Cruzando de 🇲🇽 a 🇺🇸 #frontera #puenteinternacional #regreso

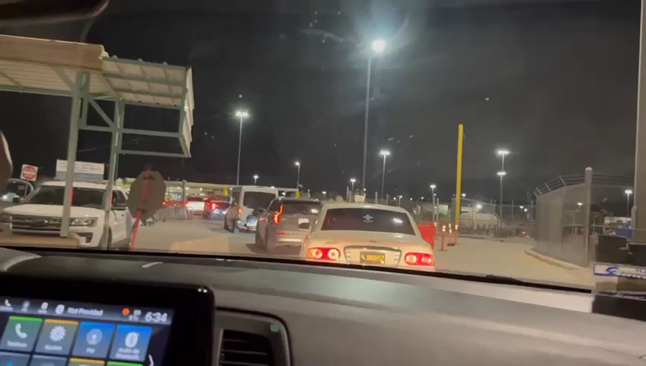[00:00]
Bueno, pues aquí ya casi, casi entramos a los Estados Unidos. Bueno, ya casi estamos adentro.